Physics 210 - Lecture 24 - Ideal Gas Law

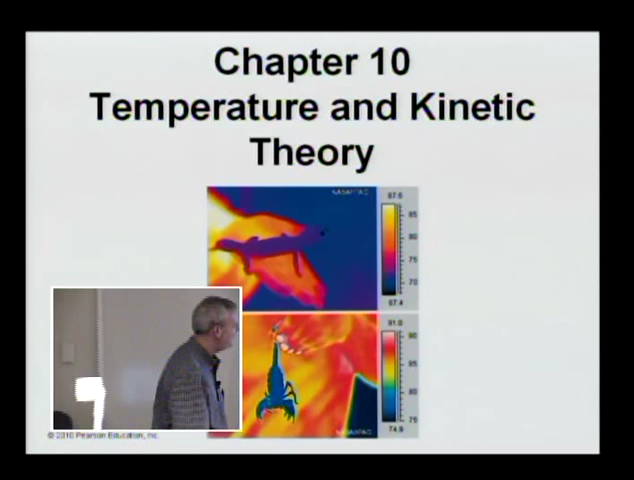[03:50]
or which way is what's the pressure difference, which is pretty much what you're doing. Okay. So this is temperature and kinetic theory. This is kind of a cool picture, I thought. Anyway, it's giving you the
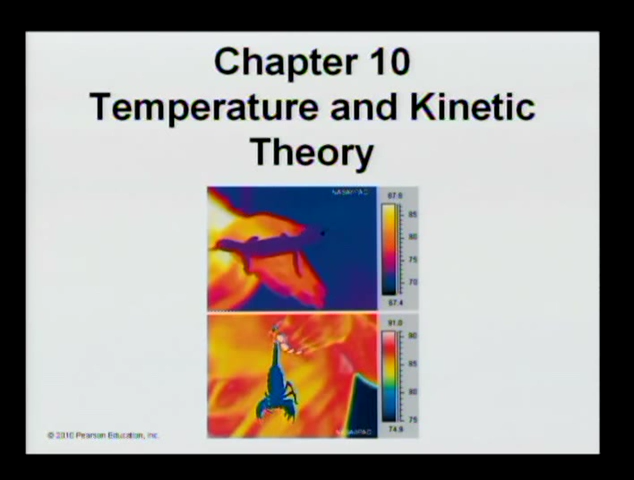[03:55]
looking at this through infrared glasses or something. But you see the here's a little gecko in somebody's hand.